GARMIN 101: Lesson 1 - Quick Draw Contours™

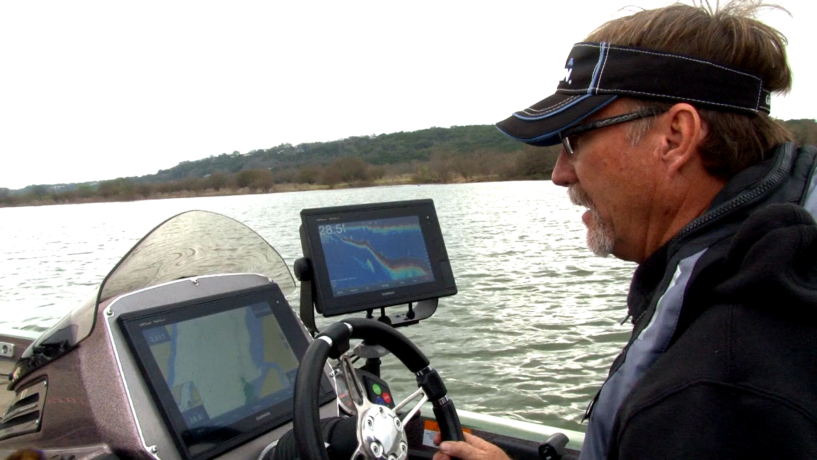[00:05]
The quick draw contours one of the Garmin features is so revolutionary in my opinion to be able to go out to those bodies of water and either
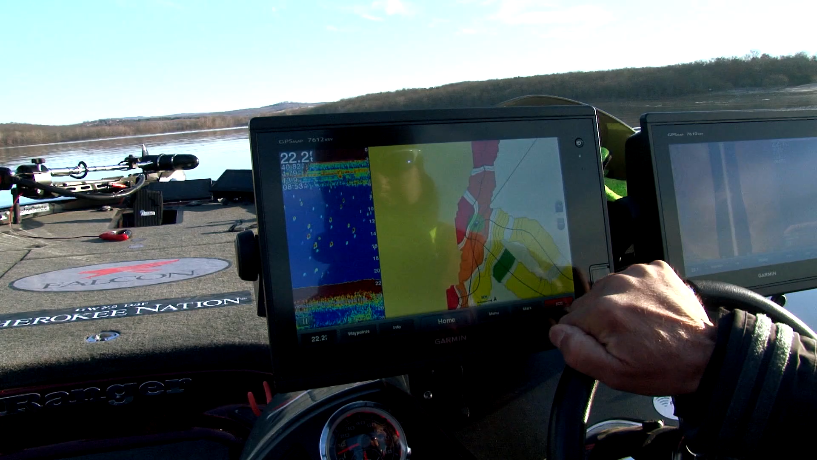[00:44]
With quick draw on the Garmin that gives me the ability to go out and instantly map these lakes that mapping is yours
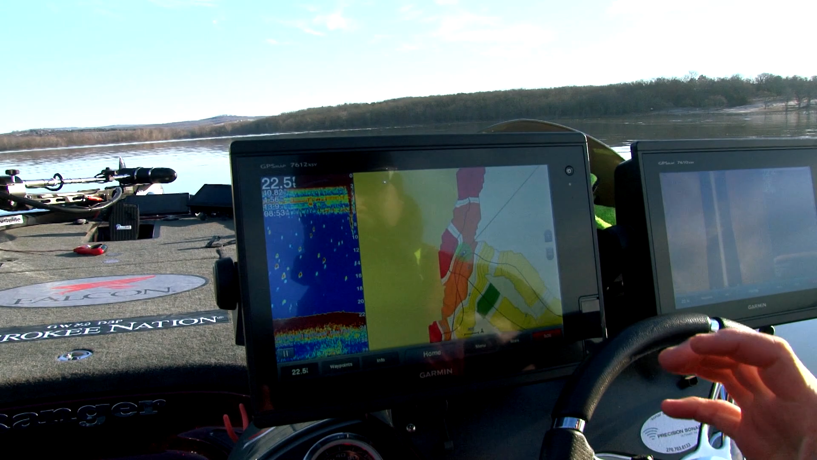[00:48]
privately you don't have to send that into Garmin
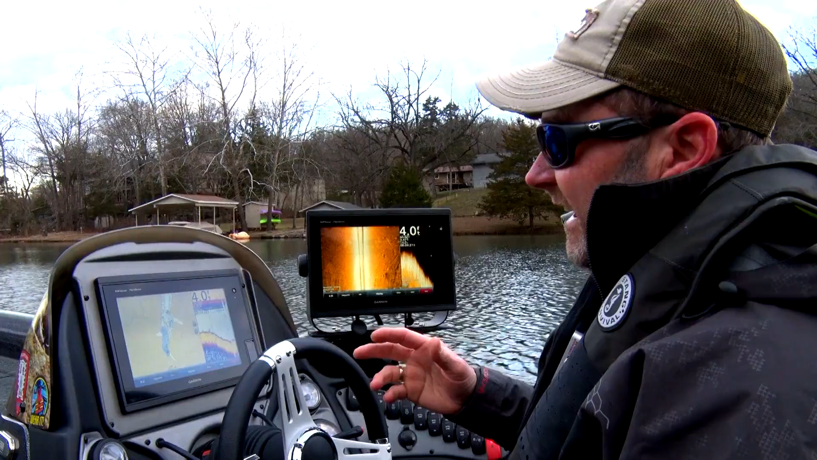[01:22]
so quick and easy to go to a lake that doesn't
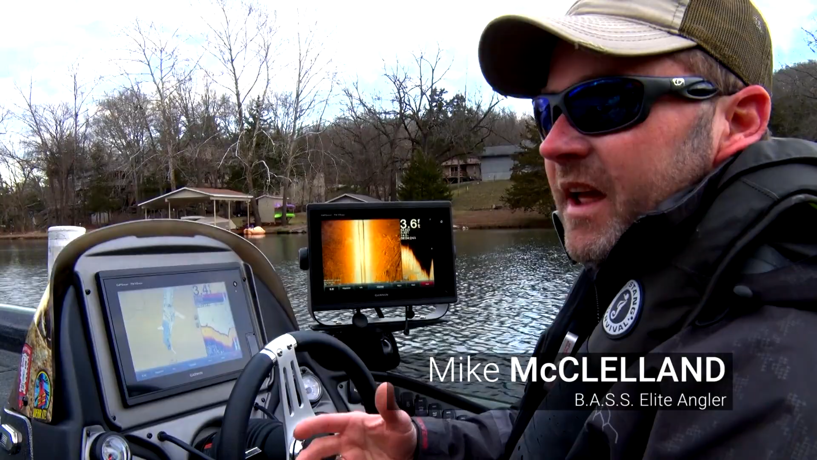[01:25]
have complete mapping turn your quick draw features on whether you're idling around looking for